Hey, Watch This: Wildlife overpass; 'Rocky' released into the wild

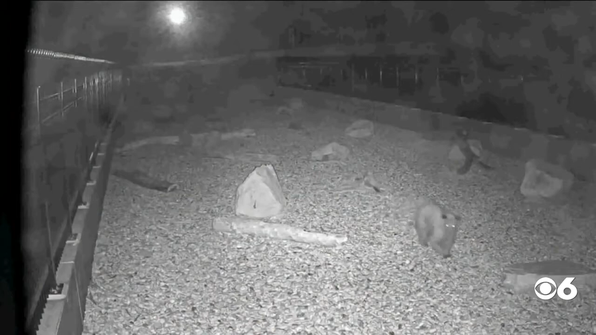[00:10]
It may not sound thrilling, but this one's a little different than what you would usually see. This one is for the fauna.
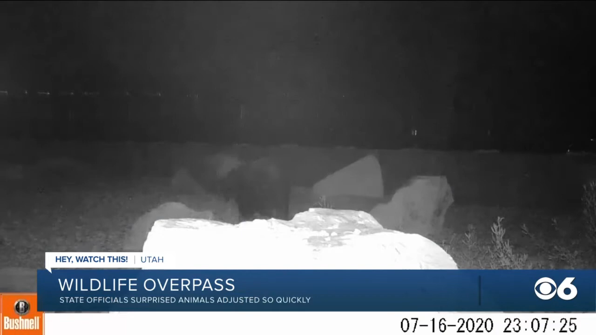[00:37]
But the animals, they say, started crossing back in 2019, and they released this compilation of the different types of animals who are using this to get safely over across the highway. I think there was a bobcat or a lynx going down on the bottom right there.